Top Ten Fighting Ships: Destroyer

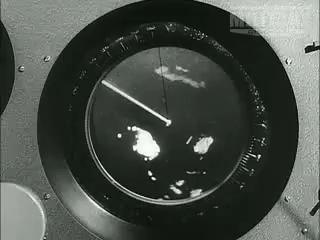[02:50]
The Fletchers also had sophisticated sonar that enabled them to hunt down anything that was beneath the surface.